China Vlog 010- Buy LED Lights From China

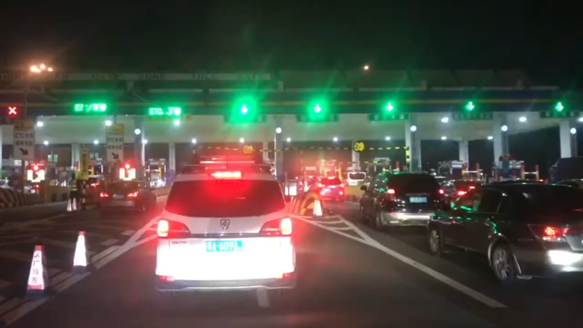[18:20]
Lots of traffic here. To ETC. What's that one? I don't know. I'll just follow this one. So, I've got a few cars in front of me. So, I'll speed it up and I'll come back in one second.